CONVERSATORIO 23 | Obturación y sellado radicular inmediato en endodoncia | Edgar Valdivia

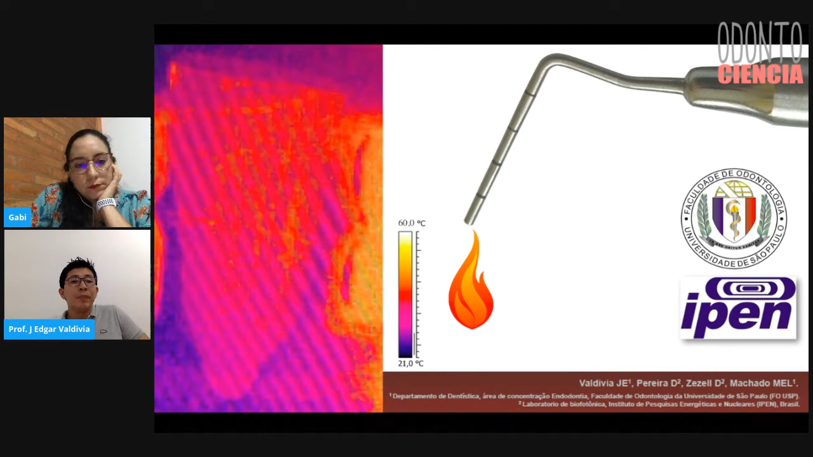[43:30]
On screen: scale top 60.0°C, scale bottom 21.0°C
en el cual es solo cortar la gutapercha. Observen la temperatura, esto es calor. Observen cuando se aplica calor para cortar, condensar en el tercio cervical la gutapercha.
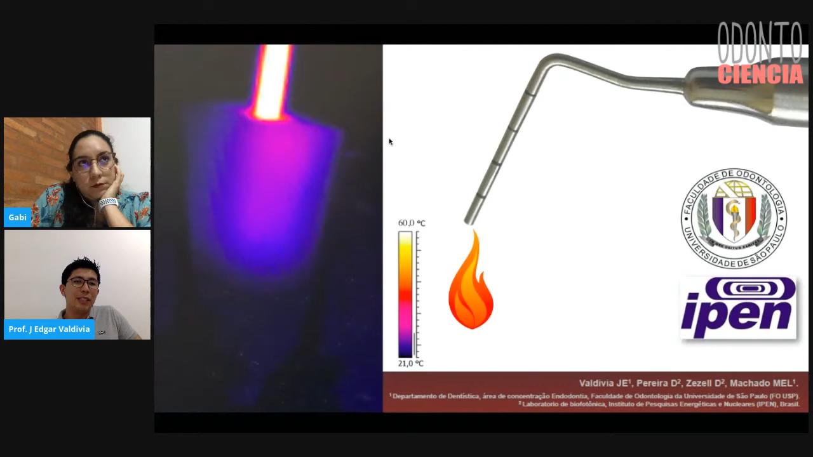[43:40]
On screen: scale top 60.0°C, scale bottom 21.0°C
Observen cómo la temperatura sube hasta inicio del tercio medio y llega hasta el tercio casi apical.
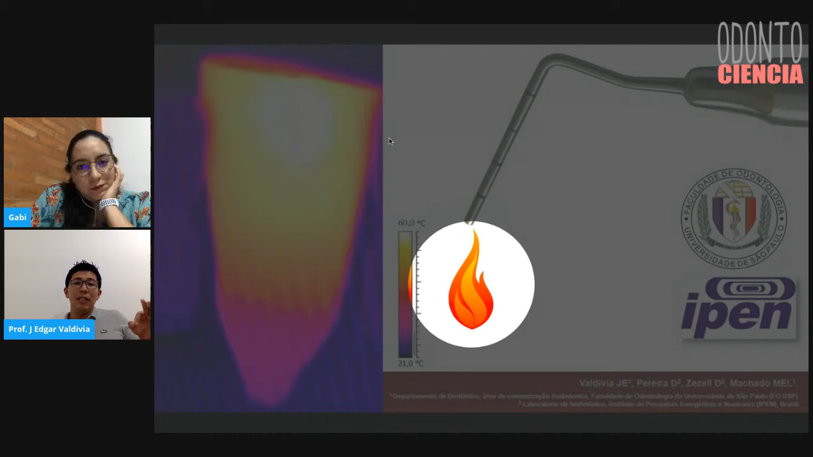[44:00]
On screen: scale top 60.0°C, scale bottom 21.0°C
con tu mazarico, con la lamparina, esto llega a más de 60 grados de temperatura cuando tú lo calientas, a mucho más de 60 grados de temperatura.
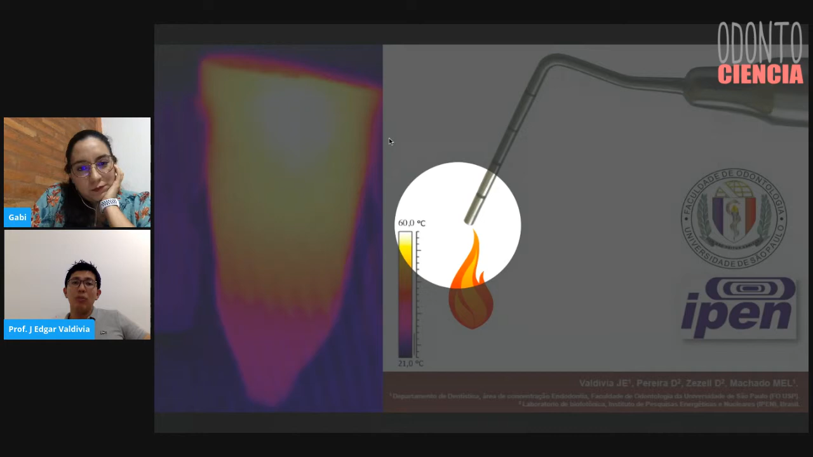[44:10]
On screen: scale top 60.0°C, scale bottom 21.0°C
Lo que quiere decir que cuando aplicas 60 grados de temperatura, vas a llegar a unos 40 grados acá, 21 el tercio apical. Puede que esto, si mal ejecutado,
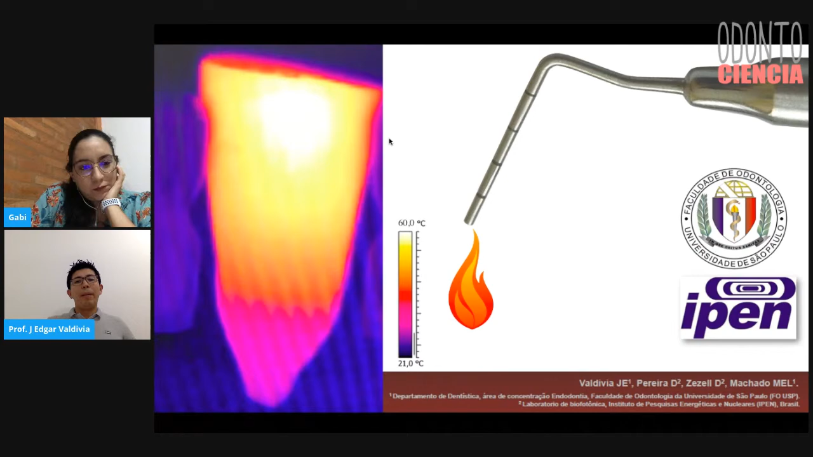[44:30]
On screen: scale top 60.0°C, scale bottom 21.0°C
causa un daño periodontal irreversible, una lesión ósea, tal vez no. Pero lo que quiero decir es que si nosotros ponemos este condensador caliente,
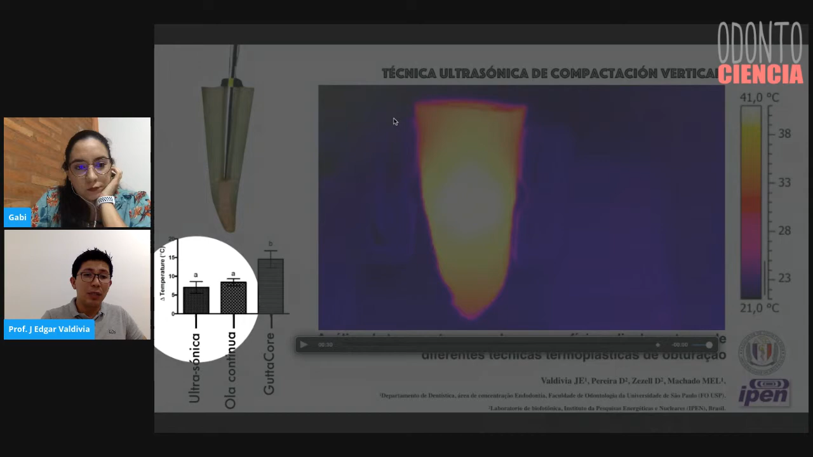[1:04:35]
On screen: scale top 41.0°C, scale bottom 21.0°C
la ola continua y con gutacor, ese carriel que observamos que se pone, y tenemos que la ultrasónica y la técnica de compactación vertical ultrasónica con la técnica de condensación por ola continua, con el aparato que transmite calor también, tienen un aumento similar de temperatura. que no llega a necrosar, no llega a causar un daño periodontal. Y el Gutacol se mostró un
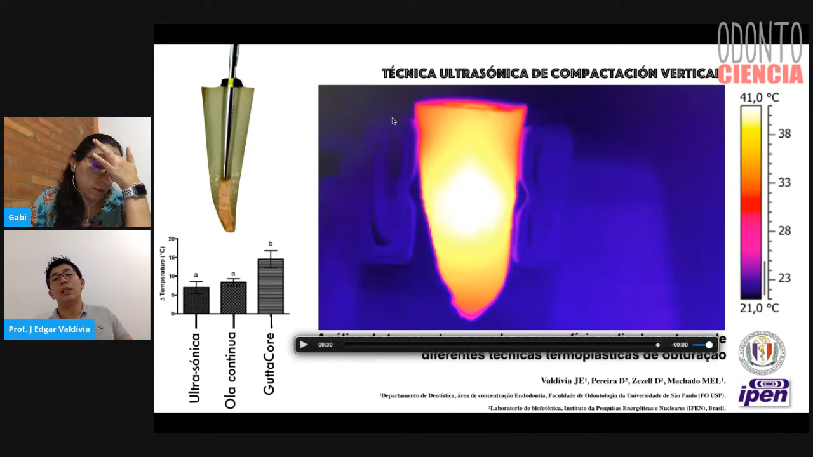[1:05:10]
On screen: scale top 41.0°C, scale bottom 21.0°C
resultado con menos temperatura dentro de estas técnicas de obturación termoplástica. Entonces, es un trabajo que también tenemos resultados interesantes. Y también es interesante pensar que, hablando de cono único apical,
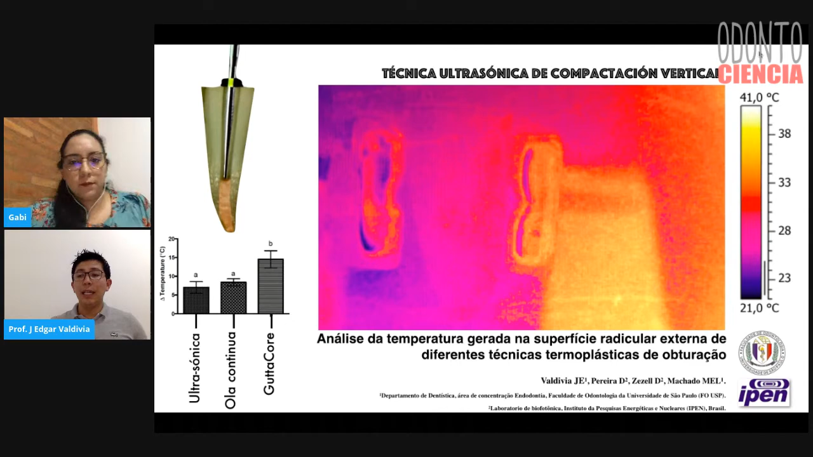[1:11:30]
On screen: scale top 41.0°C, scale bottom 21.0°C
Es el máximo que llega la temperatura de 41 grados centígrados. Este es un trabajo, por ejemplo, y esta imagen que yo les puse acá, hablando de temperatura específica, ¿no?
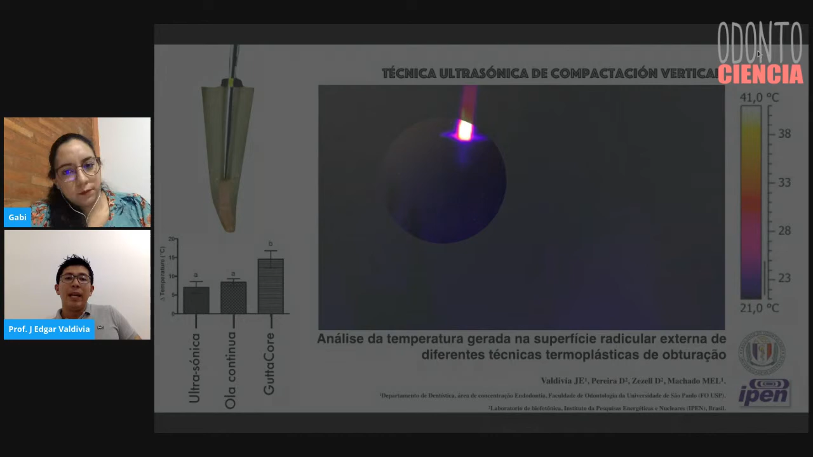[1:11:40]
On screen: scale top 41.0°C, scale bottom 21.0°C
Es en termografía infrarroja, en el cual se mide la temperatura con un termógrafo. Ese trabajo hicimos para ver la temperatura. Y llegando a 41 grados centígrados en los puntos específicos que nosotros determinamos para medir la temperatura.
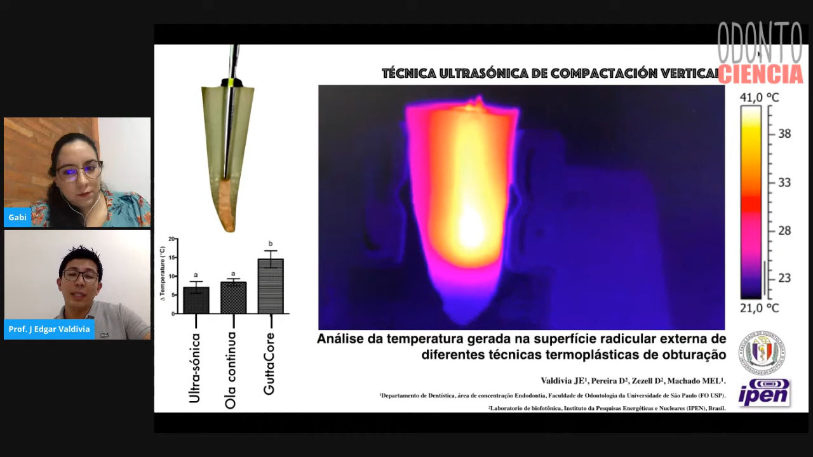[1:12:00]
On screen: scale top 41.0°C, scale bottom 21.0°C
Más allá de 50 grados centígrados, ahí sí se tiene. De 50 a 60, la gutapercha se vuelve en un estado amorfo. O más allá de eso, nosotros tenemos que hay un daño tisular,